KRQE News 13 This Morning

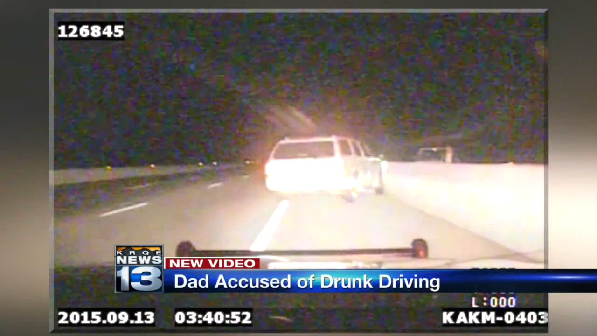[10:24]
in Santa Fe near the Santa Fe Opera House around 340 on a Sunday morning two weeks ago.